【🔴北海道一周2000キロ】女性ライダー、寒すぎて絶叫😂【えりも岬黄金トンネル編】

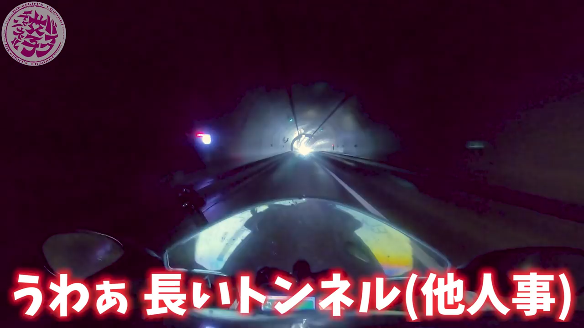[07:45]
うわー長いトンネルーもう冷凍庫やでこれ普通に倒してるよおーずっと入っとったら